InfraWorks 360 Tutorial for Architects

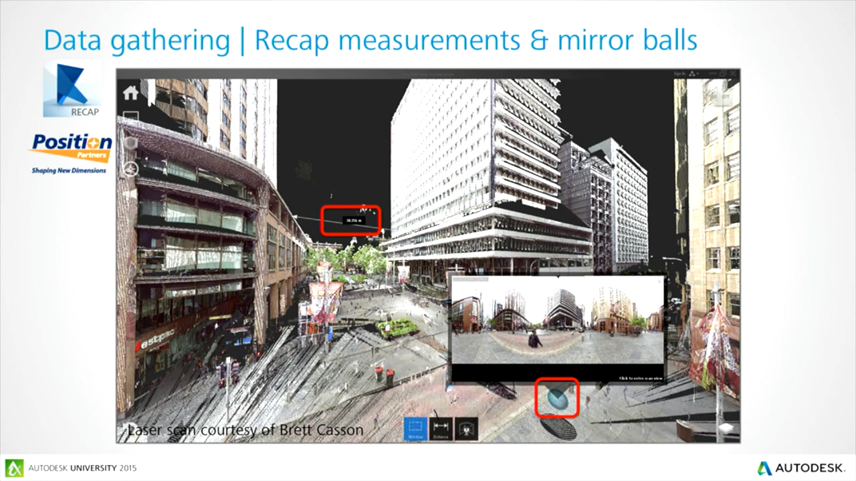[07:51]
being able to see the panorama views inside the mirror balls, being able to capture information, annotate, etc. One of the things you can do, of course, you can bring it into Revit, but you can also bring it into Civil 3D. So a workflow I have here is bringing it in, locating it to the real world coordinates. You can bring it in manually and align it so you can remember your northings and eastings and then use those as your X,
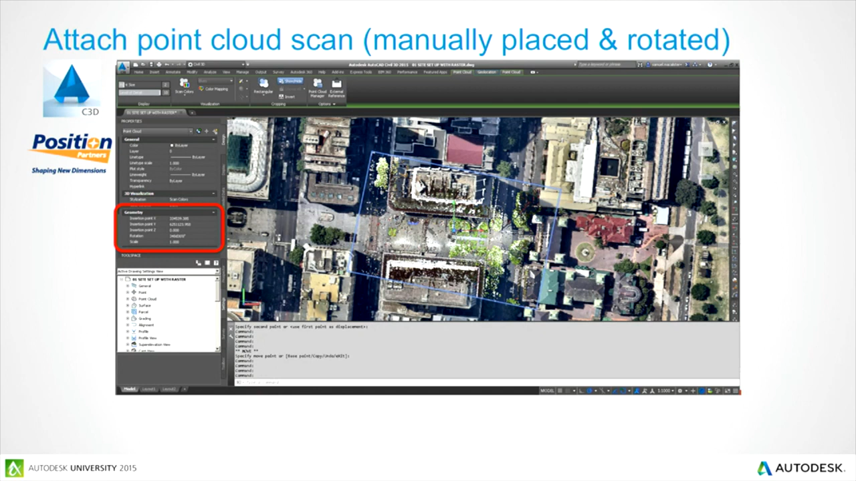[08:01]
Y, and Z coordinates. You can locate that in your Civil 3D application. And then we've got this great subscription add-in, which will convert the laser scan to a surface. So for anybody who's used, say, the Site Designer add-in in Revit, the first thing you see on the left-hand side of the tab is import LandXML.
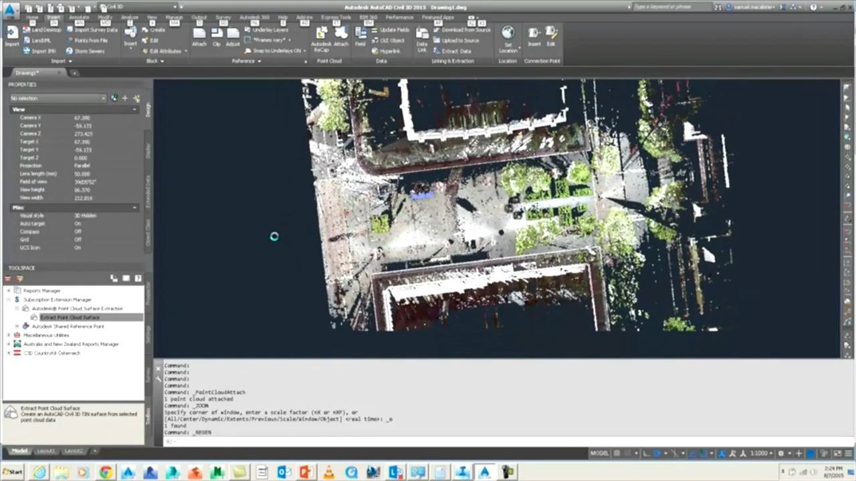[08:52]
And we're going to go and maybe clip that down a little bit. If you leave all the information on the towers, it's going to sort of skew the data a little bit. You're going to have these big jagged points. So you're best to sort of clip it down.
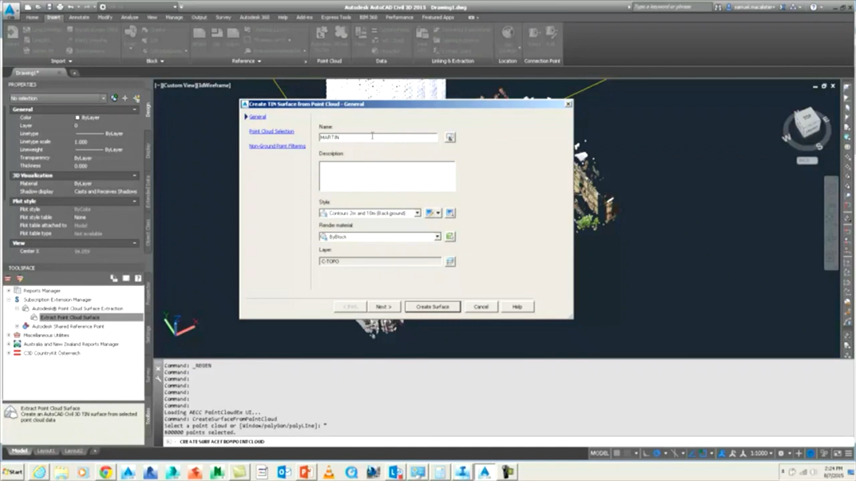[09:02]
The tool we have here, this is the tool that converts the point cloud data to a surface. I'm just using some basic settings. We're going to use the cowring workflow.
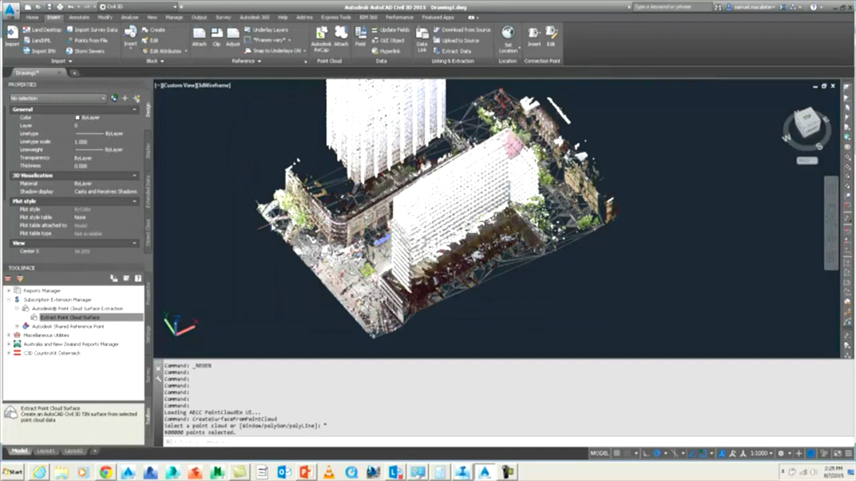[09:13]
That converts it. And then when we want to see the information isolated, so I'm just going to unload the reference point cloud scan.
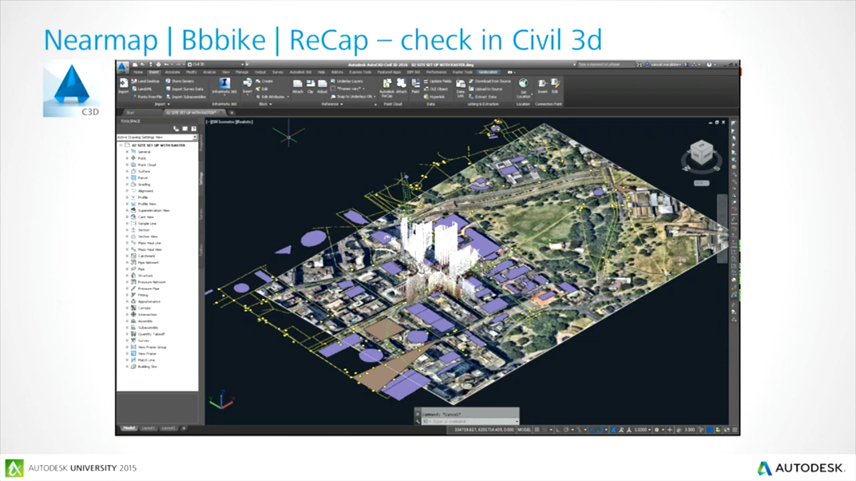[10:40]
We've got the near map image and the laser scan point cloud data right there in the center for our chosen site. The next thing is pulling down other file formats. So SketchUp is a really powerful tool for doing quick conceptual modeling.